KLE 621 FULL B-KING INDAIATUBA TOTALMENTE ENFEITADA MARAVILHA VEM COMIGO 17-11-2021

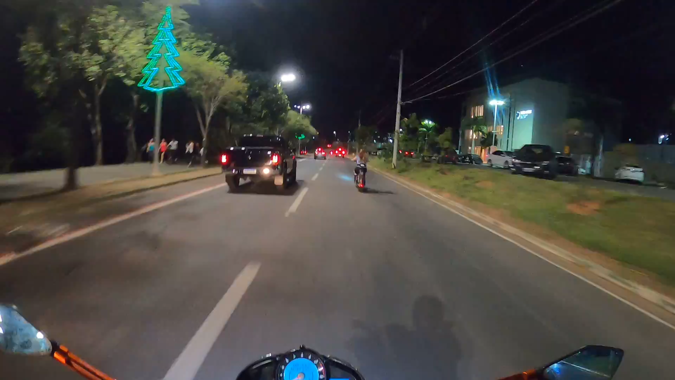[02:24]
Olha lá, sem capacete, eu não acho legal, ela tá numa velocidade, né? Pro próprio bem dela, não é por nada. É, mas quer dizer, o que ela tem a mais que eu pra andar sem o capacete? Acho que ela tá sendo
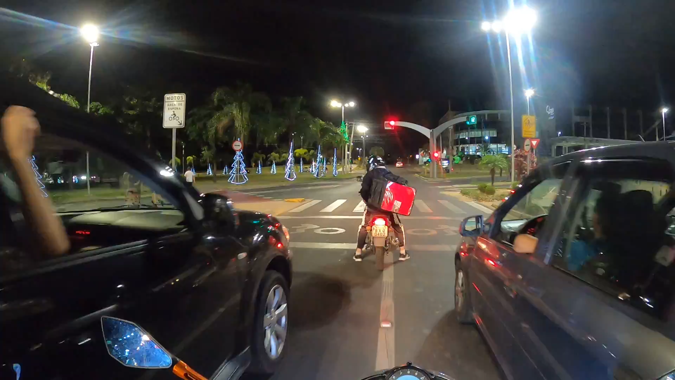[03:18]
Uma pista lá que só tem louco, mano.
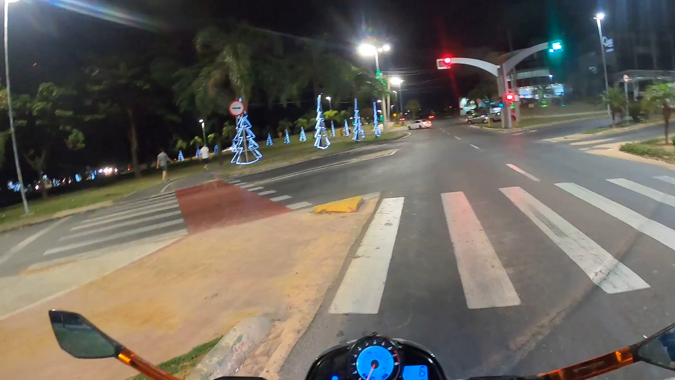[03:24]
Bonito em Indaiatuba, hein?
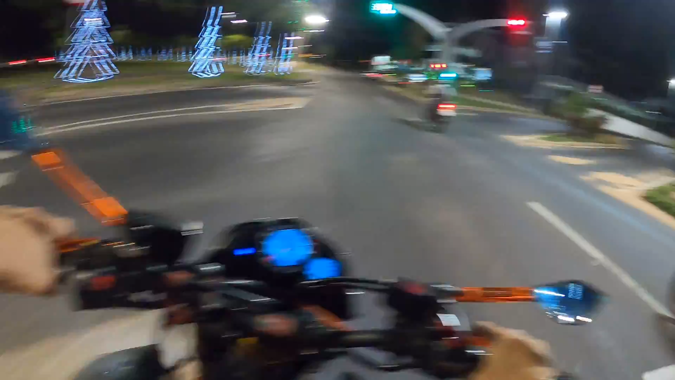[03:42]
Totalmente enfeitado, Indaiatuba, clima de Natal. Aqui é o espaço novo, ainda não tá iluminado, né?
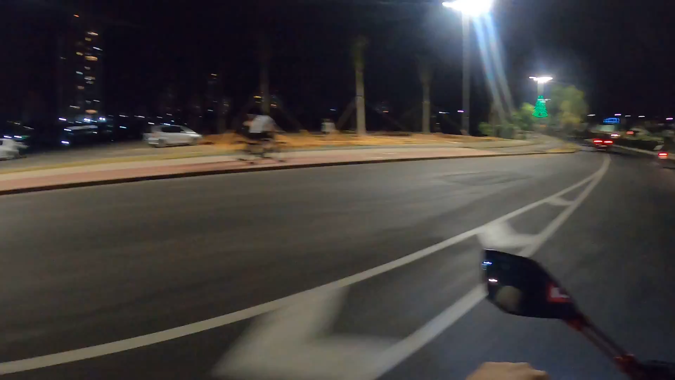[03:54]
É, vai ficar legal. Bora, titio. Vai pra direita, vai.
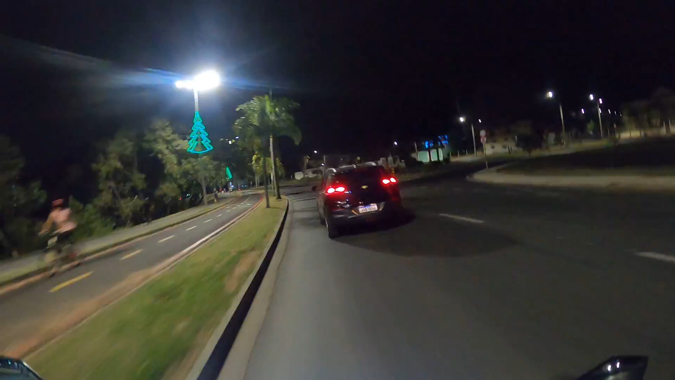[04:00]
Se não vai, não vai. Tem que se orientar no pisca, né, mano?
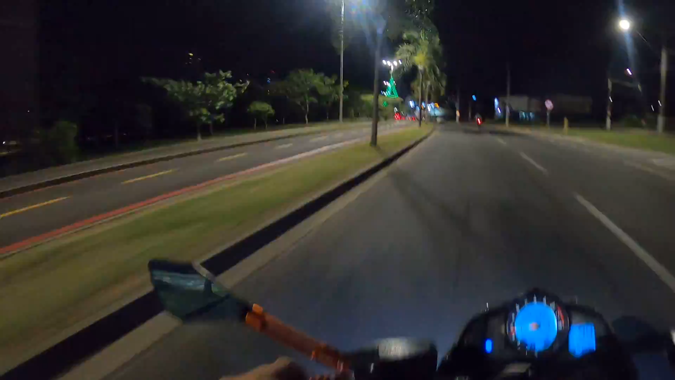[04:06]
Vamos passar ali na prefeitura, pra vocês verem como é que tá a iluminação lá.
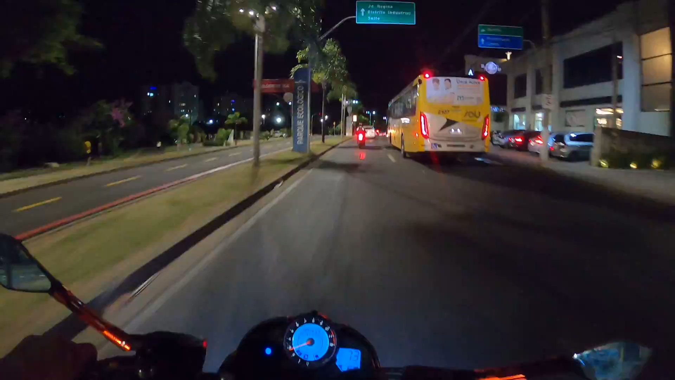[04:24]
Eu pensei que o cara ia bater, tio.
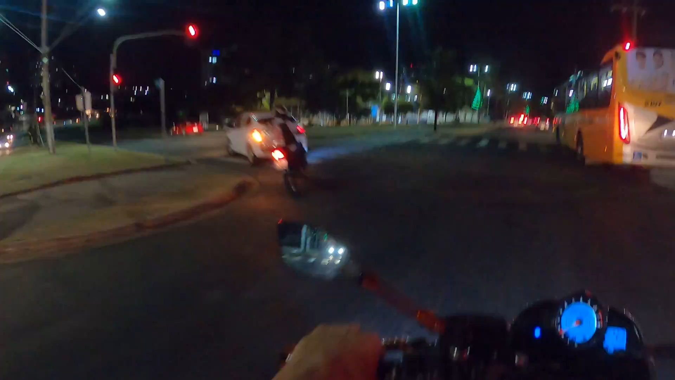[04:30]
É, você tem que olhar sempre no retrovisor.
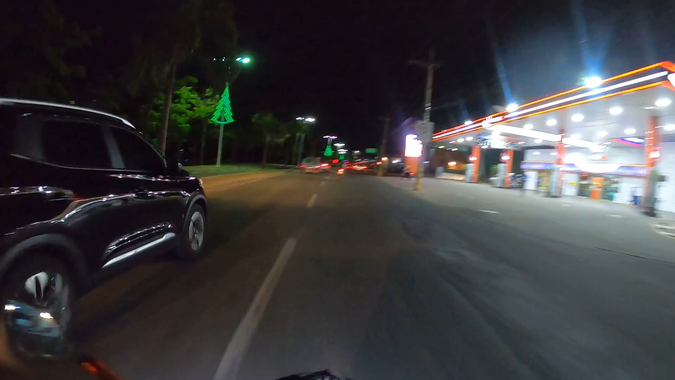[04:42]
Sempre falei isso. Olhe no retrovisor, mesmo que você esteja indo rápido. Olha lá, coisa linda, hein?
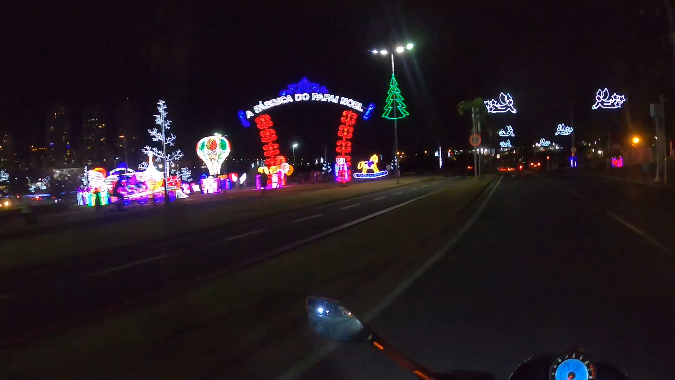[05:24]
É, mano, olha lá. Muito bacana.
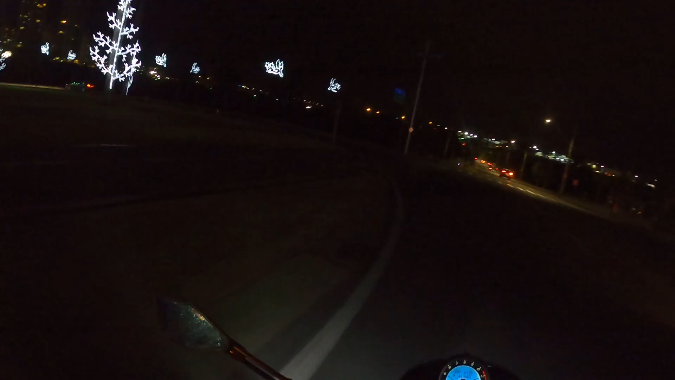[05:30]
Vamos até fazer a volta aqui. Não sei se vai dar ou... Ai, caralho, e agora? Pra onde que é? Pra lá ou pra cá? O vídeo, mas acho que vai dar sim.
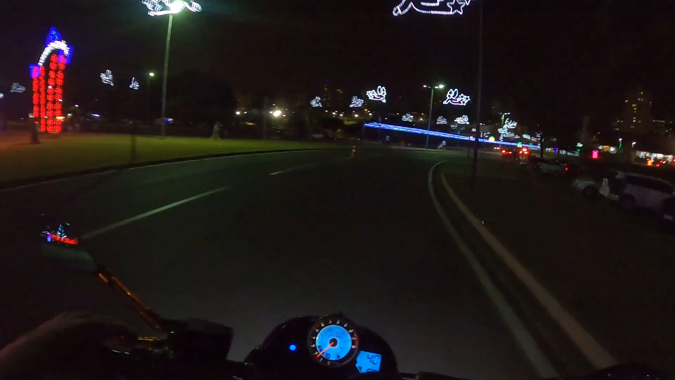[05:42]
Ah, que bonito. Muito legal, mano. Olha lá.
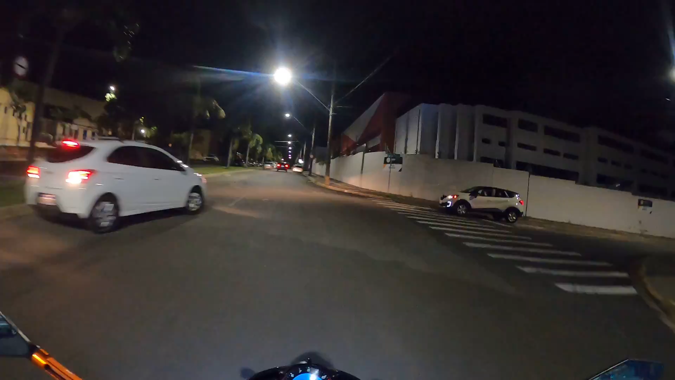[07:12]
Academias e mais academias, voltando no fluxo total,